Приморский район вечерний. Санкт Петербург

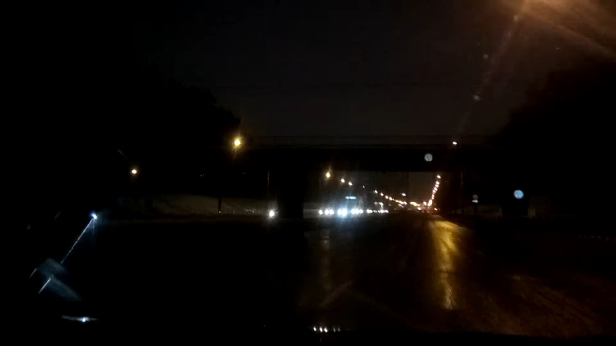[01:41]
этот мост мы сейчас проехали я еще в Омске видел вот сейчас Приморский район
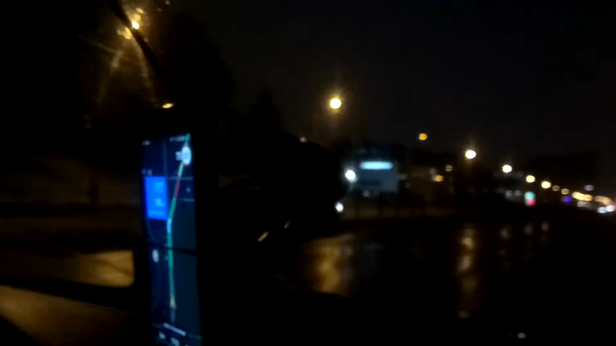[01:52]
600 метров на светофору на дороге наш трамвай уже 50 лет да вот это прохладно-дельный парк
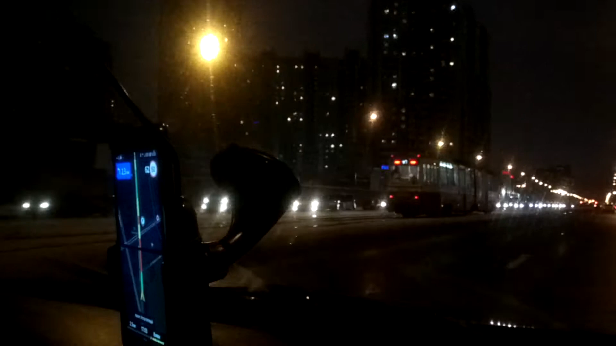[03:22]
Это Купеческий двор, станция метро Пионерских Мерлен, карусель, Сити Мол
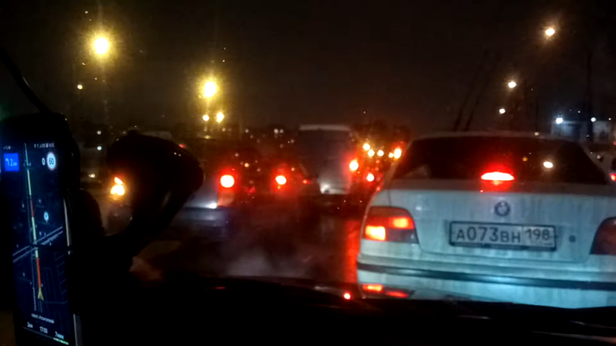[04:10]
Сначала не понял, не увидел Зеленый свет ситофором, продолжим движение